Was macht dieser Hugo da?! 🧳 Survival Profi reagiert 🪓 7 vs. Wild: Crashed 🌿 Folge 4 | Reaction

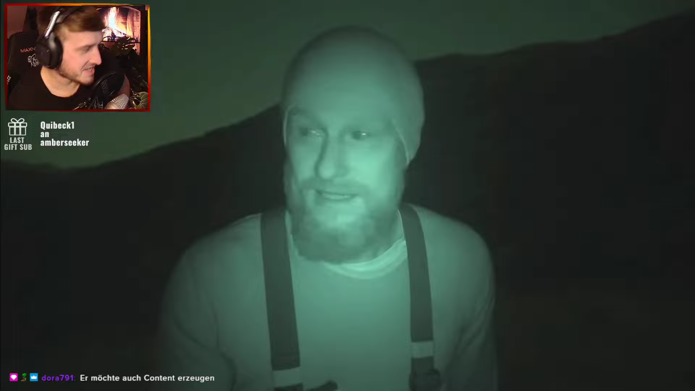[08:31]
Briefkasten. Hallo Spaßvogel, Folge 4. Ich habe Tracking reinbekommen, dass sich irgendwer am Briefkasten befindet von den Teilnehmern. Aber das ist geil. Schöne Überwachung.
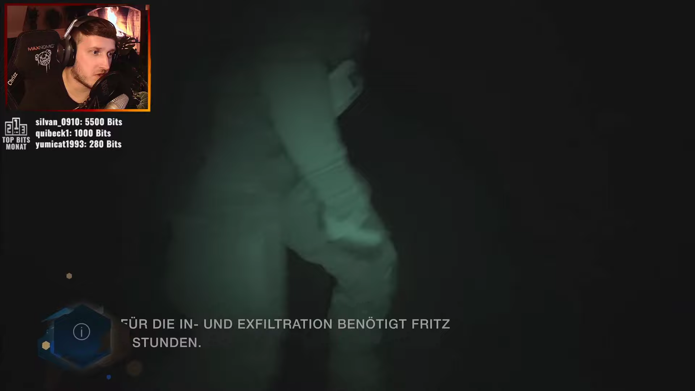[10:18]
Das wäre auch geil gewesen, tagsüber und dann mit so einem Ghillie oder so, weißt du, so ein Ghillie-Suit.
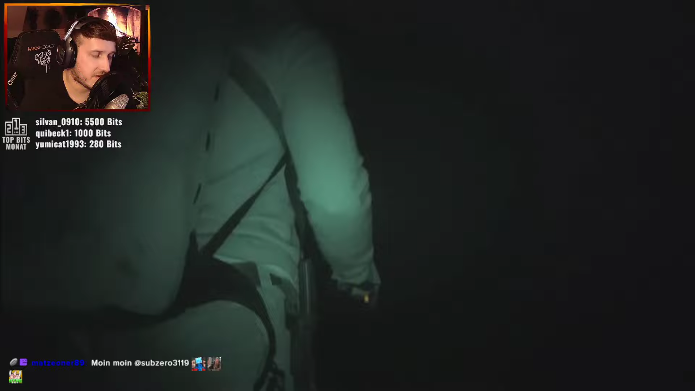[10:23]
5 Stunden braucht er dafür, was? Ja, wir haben die SD-Karten rausgeholt. Tatsächlich waren auch Akkus und ein Ladegerät dabei, was vielleicht kaputt ist oder durch die Kälte entladen. Also auch ein Technikaustausch findet ja darüber statt.
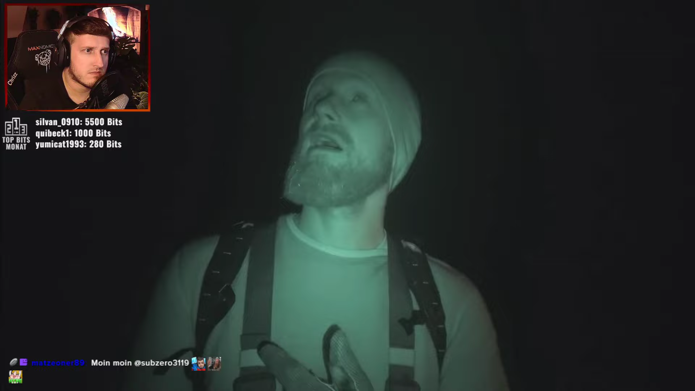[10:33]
Wir wurden nicht gesehen. Alles gut, hat alles geklappt. Es war tatsächlich gerade die Mütze glitzert. Auch weil alles gefroren ist, ging steil bergab, wir sind teilweise weggerutscht. Aber wir haben natürlich den Platz von dem Briefkasten auch so gewählt, dass er so ein bisschen versteckt ist in der Senke, dass wir gutes Cover haben. Also tatsächlich alles nach Plan verlaufen. Und ne, es war kurz vorher an einem Briefkasten.
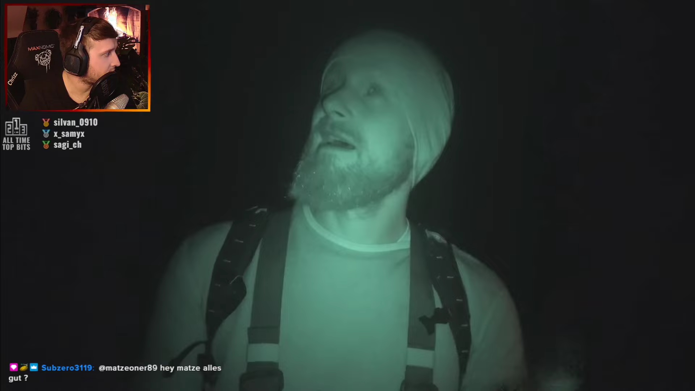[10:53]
Also haben wir echt Glück, dass noch jemand vom Security oben in den Bergen hockt und mit dem Thermal Vision alles beobachtet hat. Also es war gerade eine absolute Mission, wirklich wie im Film.